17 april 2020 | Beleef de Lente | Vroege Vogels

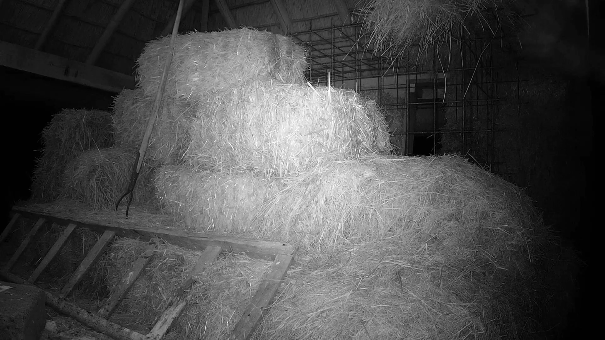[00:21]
Nog geen eieren bij de kerk uilen.
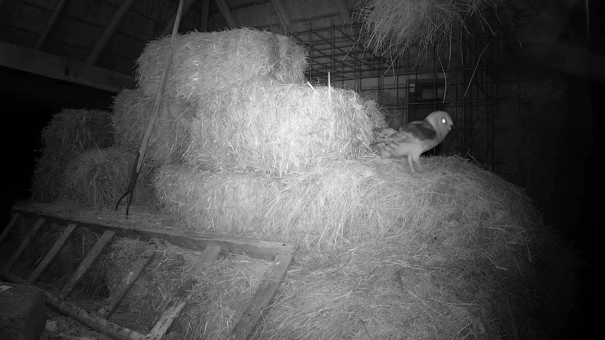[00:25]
Man brengt wel de een naar de andere muis voor
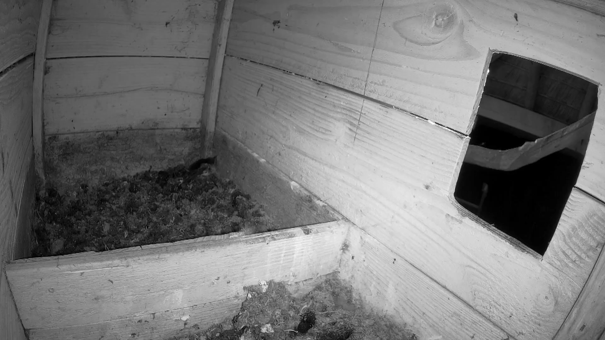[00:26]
het vrouwtje en zo laat hij zien dat hij een goede vader is.
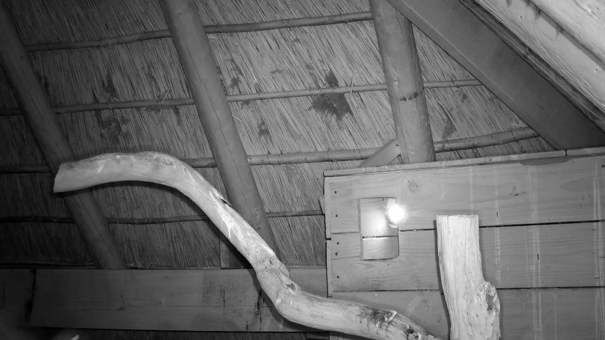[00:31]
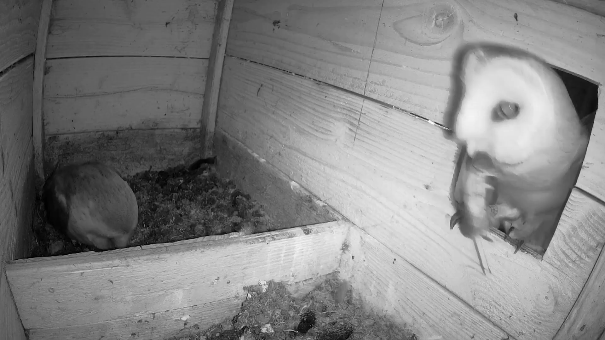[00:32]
Ze zijn steeds vaker samen in de kast. Dat eerste ei moet nu toch snel komen, zou je denken.
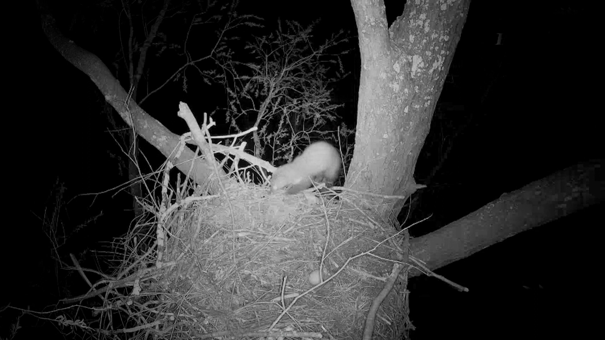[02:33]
De steenmarter. Die haalt weer de eieren weg. Oh, hij slurpt er ook nog eentje op. Ter plekke.